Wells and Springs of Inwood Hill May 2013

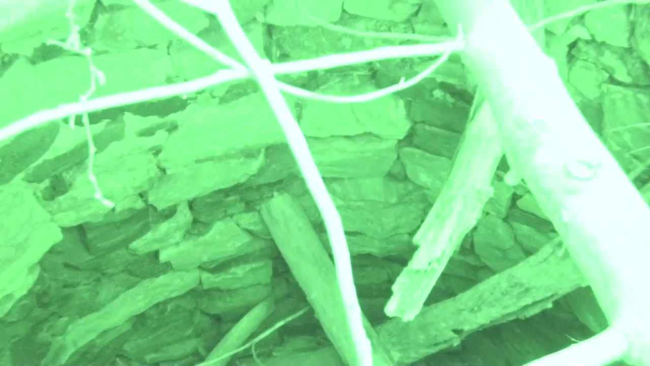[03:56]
Slate. Some mortar. Looks like some found rocks. This goes down about four or five feet before it fills up with sediment.
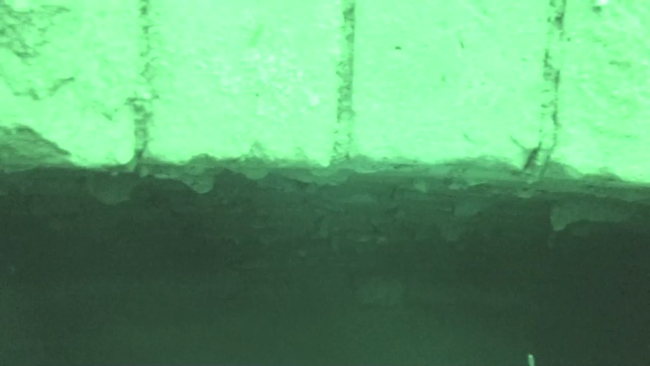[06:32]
Okay, I see a lot of mortar.
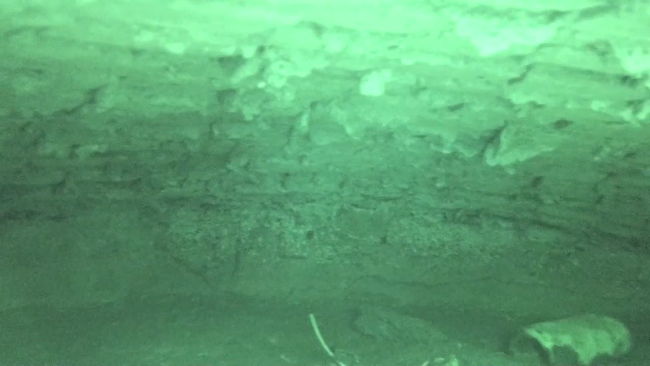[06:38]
Yep. Just way behind the entrance to the well.
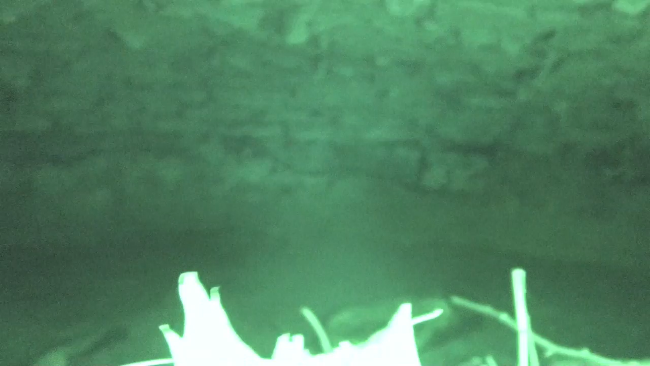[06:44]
Yeah. You can see it's pretty wide. It opens up like a jug almost.
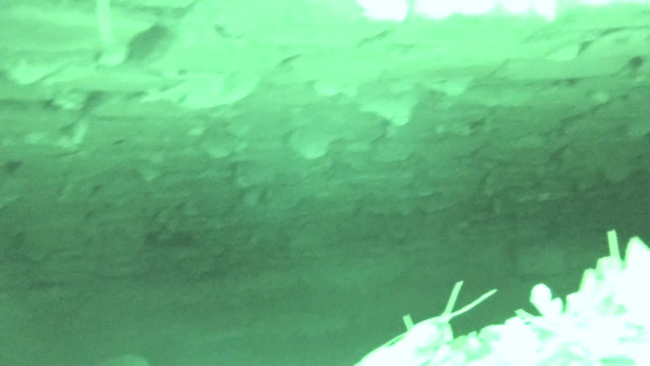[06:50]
Yeah. So it's hard to say if this was a well or a cistern.
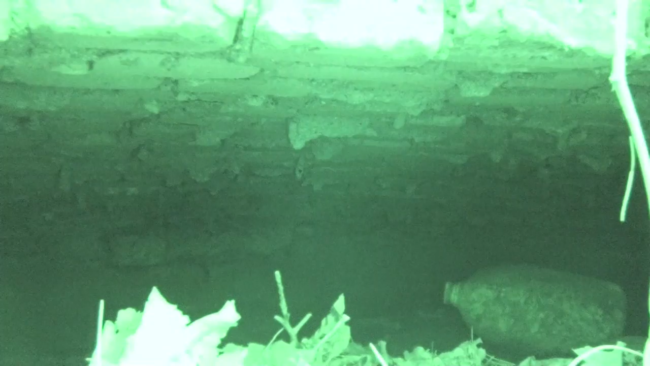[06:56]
But it was definitely made for holding water. That's just fascinating.
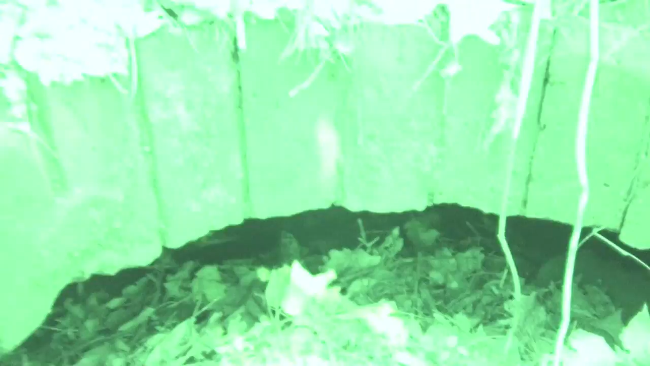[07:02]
Totally. What do you think? Three feet around? Yeah. Let's see.